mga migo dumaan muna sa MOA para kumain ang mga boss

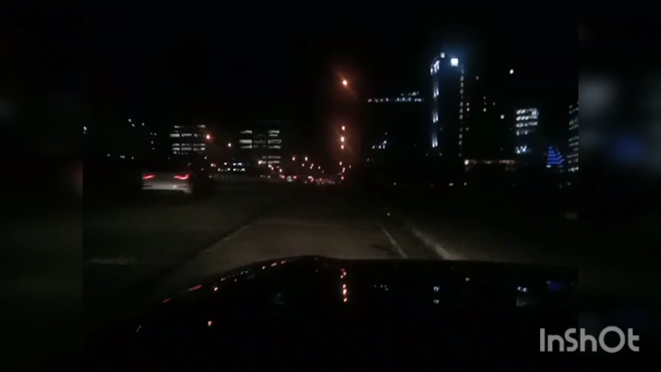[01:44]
Tama, amigo. Samahan nyo ako. Ikot tayo. Habang wala pa sana ni boss, ikot-ikot muna tayo. Titingnan natin mga magandang tanawin dito sa ano, Mua, Pasay. Mas maganda kasi dito pag gabi.
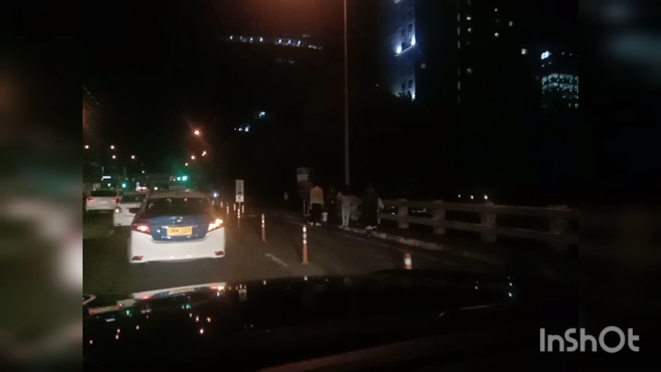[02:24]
Lalo pag mga umaga, maraming nagja-jogging, nagbabike. Pero mas maganda pag gabi dahil malamig ang panahon. Tapos pwede kang umikot-ikot doon sa may tabi ng dagat.
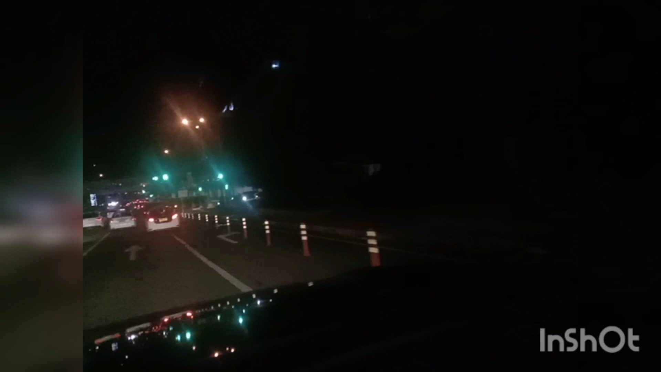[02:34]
Tayo, may dala tayong sasakyan, hindi tayo pwedeng umikot-ikot doon sa tabi ng dagat. Dito lang tayo sa may ano, malayoan konti.
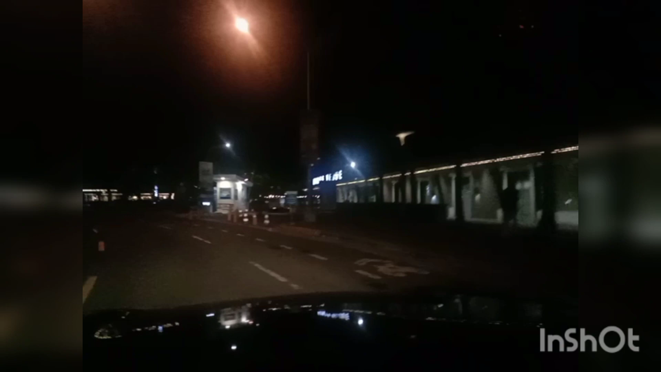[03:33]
Doon sa tabing dagat, maraming tao dyan. Kaya lang, ang malakas dito ngayon yung mga restaurant dito. Kasi may ano dito eh.
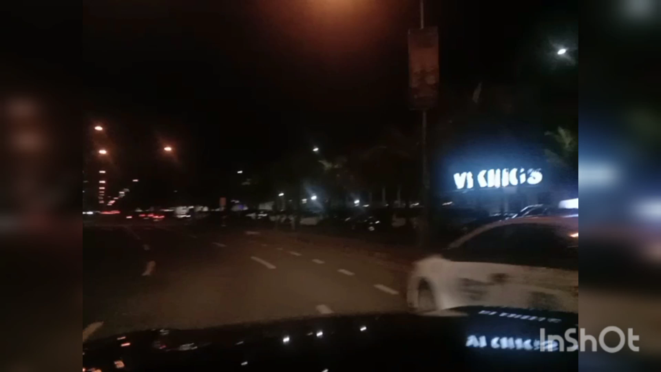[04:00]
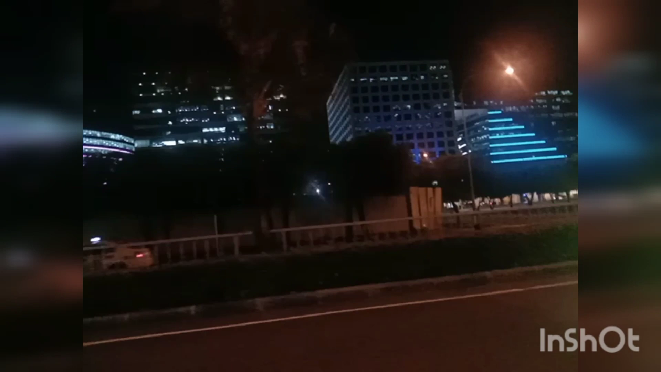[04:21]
Maganda mga amigo, no? Maganda mga nanonood view.
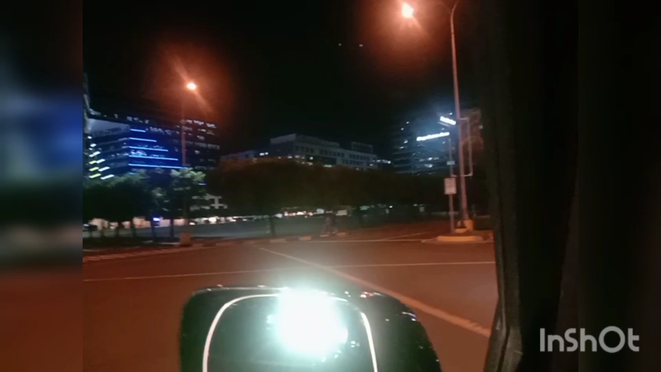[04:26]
O magandang tanawin dito pag ano, gabi. Doon sa dulo, amigo.
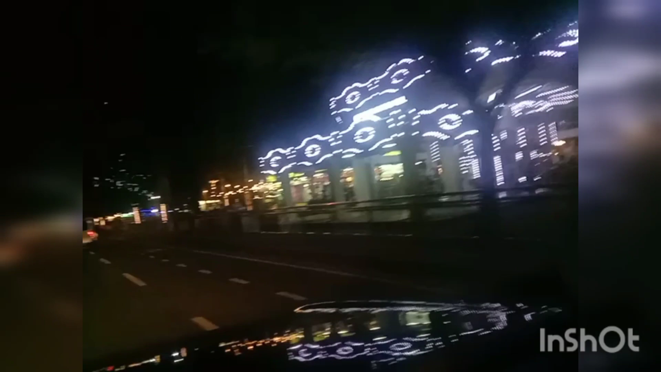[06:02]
Lunes kasi, wala ka anong tao. Wala mga bata. Pero doon, sa tabing dagat, oh, maraming, nakita niyo yung mga amigo. Ayan, oh. Hindi kasi mga malayo, hindi makita natin. At saka nagdadrive kasi ako. Ayan.